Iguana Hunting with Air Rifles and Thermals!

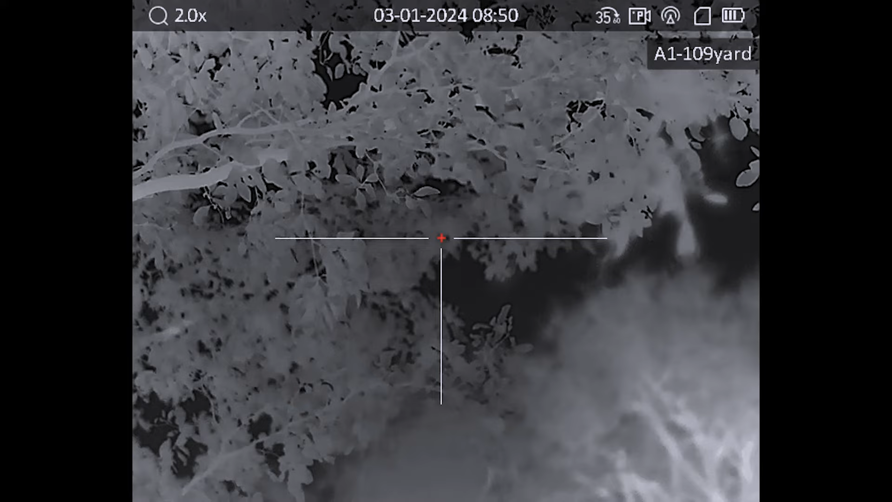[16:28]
Well, guys, there it is. I'm very, very impressed with that AGM and how we were able to spot them at night.